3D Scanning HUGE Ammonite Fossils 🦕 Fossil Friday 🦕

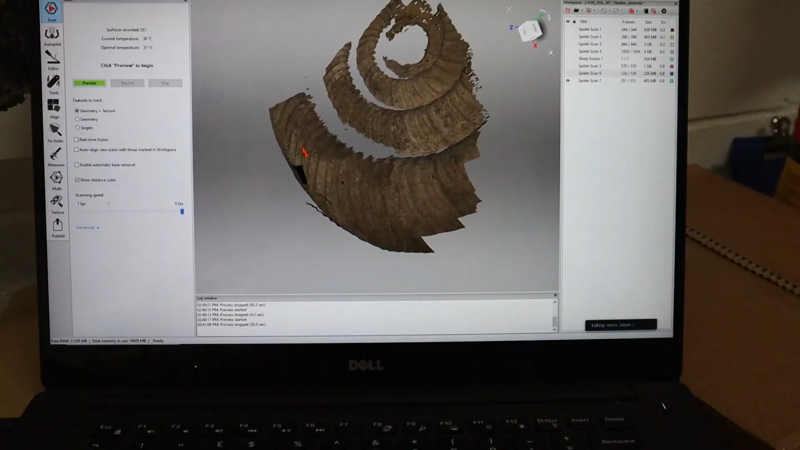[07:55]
okay no that's perfect thank you so here's the finished product of what i managed to scan so you know not bad
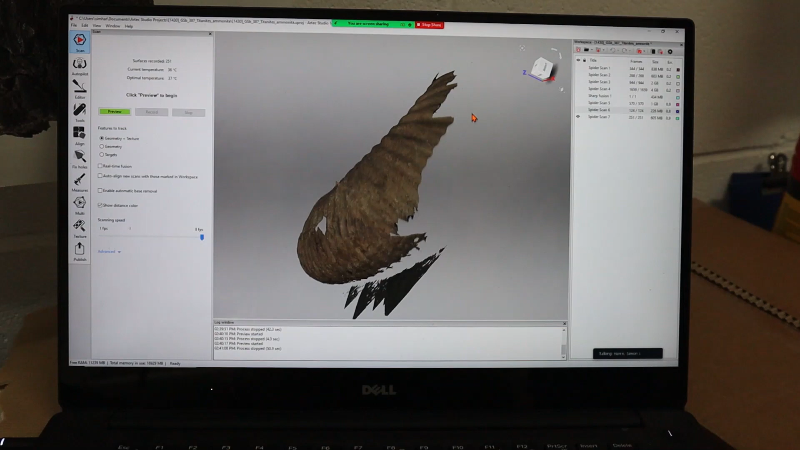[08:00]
for a first attempt but definitely a little bit more holy than it should be and
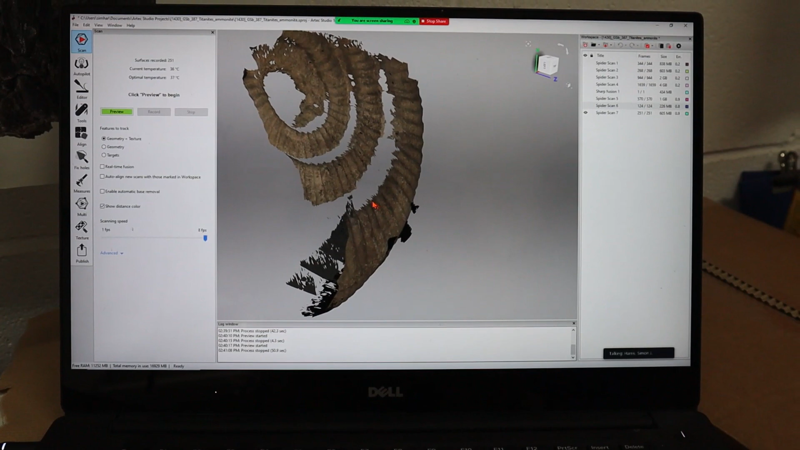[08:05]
then we'll have a look now at the lovely piece that simon managed to get so
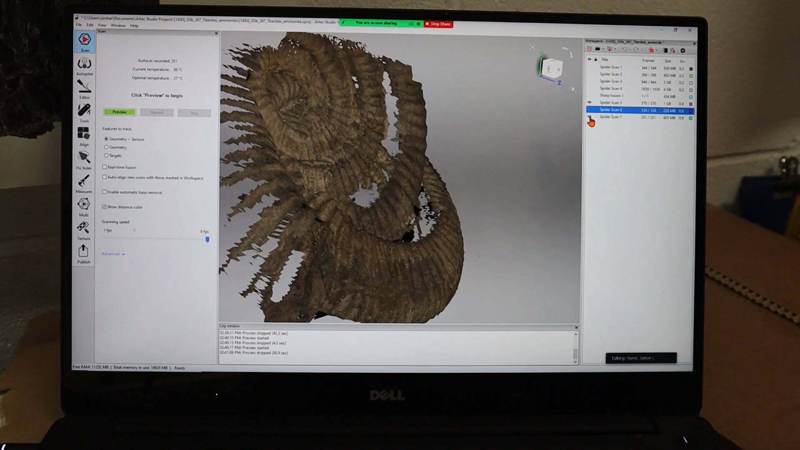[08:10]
we'll see here the it's a lot more complete so still you know you can see it takes quite a few scans to get the complete specimen ready and then this is the
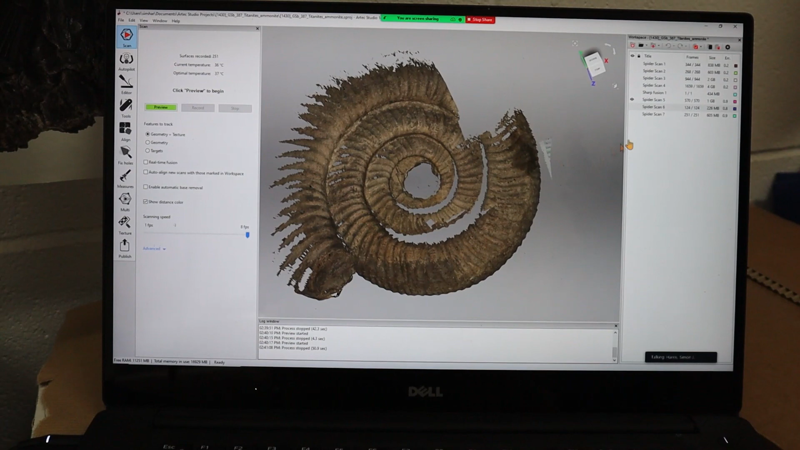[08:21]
final scan so yeah so it took me four four scans to do that ammonite so i
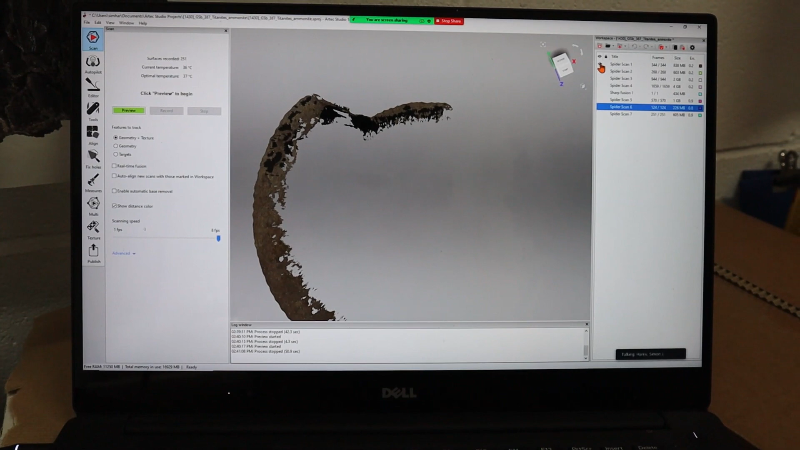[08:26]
did i did that one there yep and then kind of did the other so you got the full
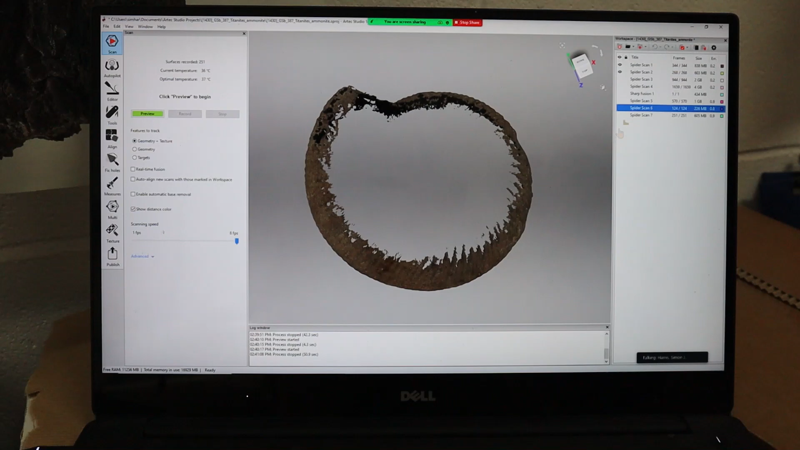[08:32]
yeah the full circumference then i filled in the oh wow at the back so that was what we turned upside down yeah and we did the back filled the back in as well look
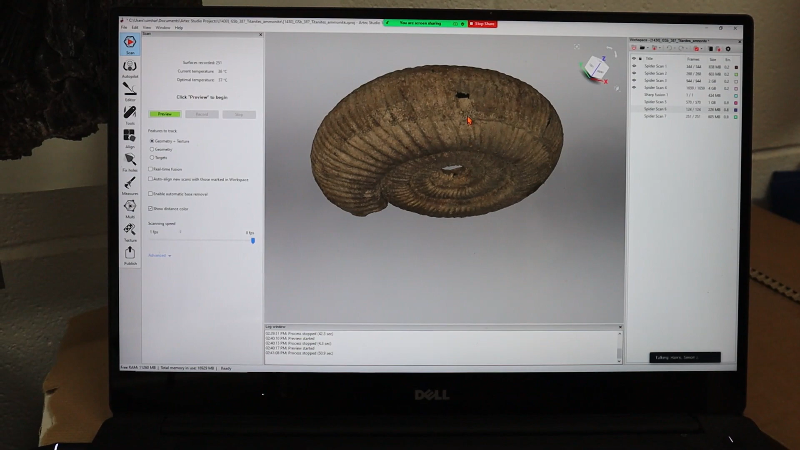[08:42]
at that they they are amazing aren't they yeah and there's a kind of there's a an automatic alignment
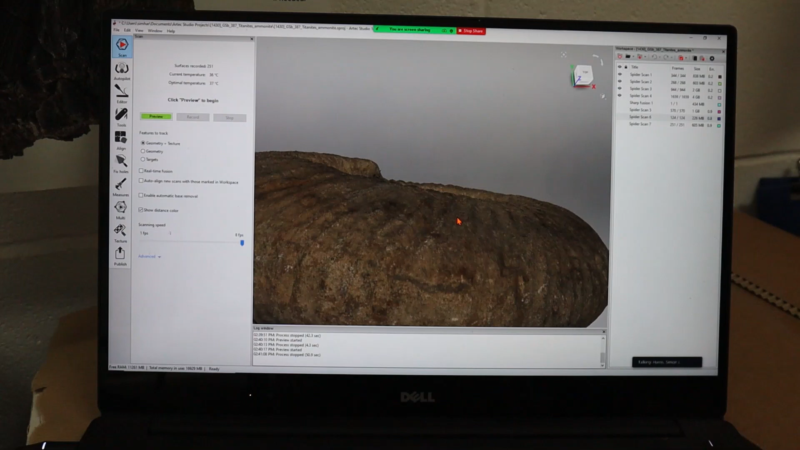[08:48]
process where you can tell it roughly where you need them put and it then moves them very carefully into place it moves each frame individually into place as best it can with its neighbors and then there's a process called fusion where it makes takes all your disparate scans and it puts them all into one amazing